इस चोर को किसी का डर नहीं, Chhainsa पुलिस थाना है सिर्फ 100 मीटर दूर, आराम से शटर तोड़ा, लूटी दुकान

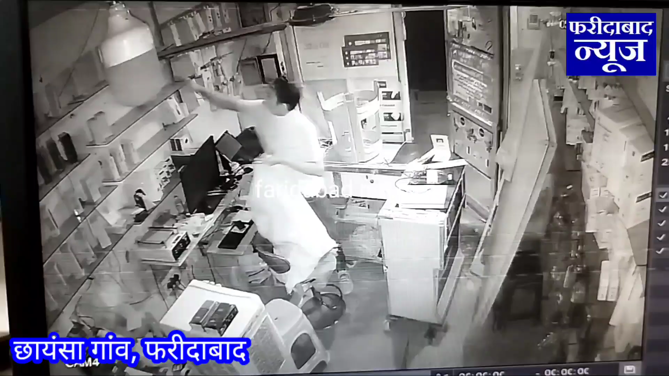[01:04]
डर गई ना कतई डर गई ना। हाँ टीम जी है कि वो भी लग रो हथियार भी है भाई, बिना